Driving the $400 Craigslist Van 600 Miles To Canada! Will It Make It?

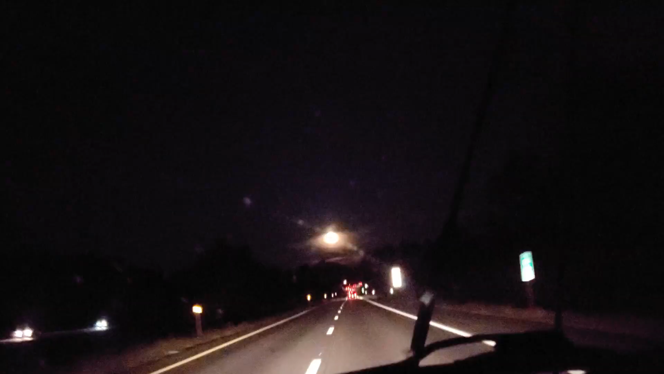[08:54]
All right guys, finally we're coming into my exit. We're coming into my exit.
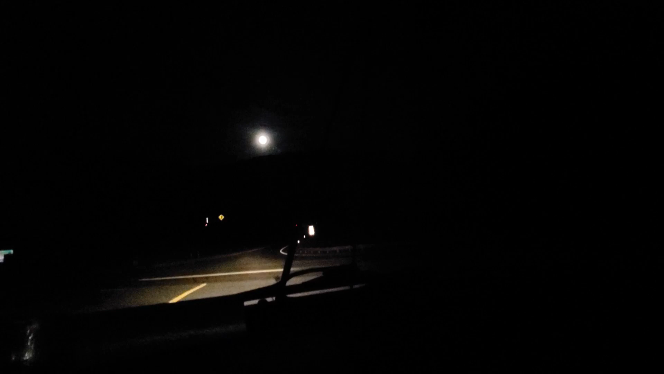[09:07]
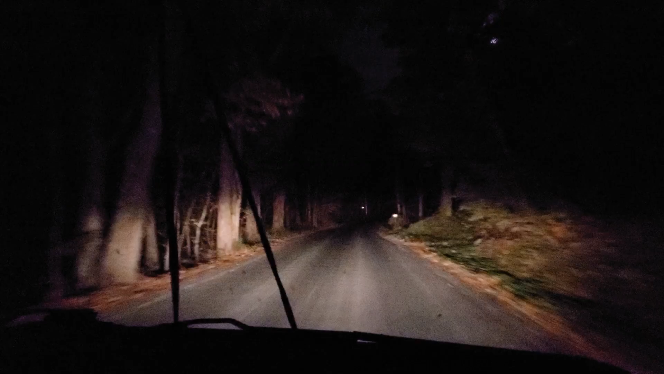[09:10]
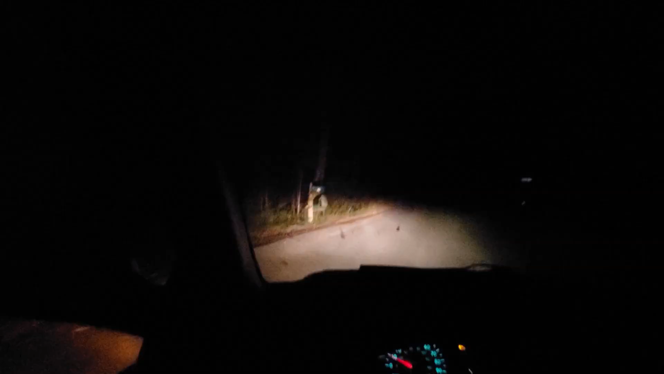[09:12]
Look where we are. Long day.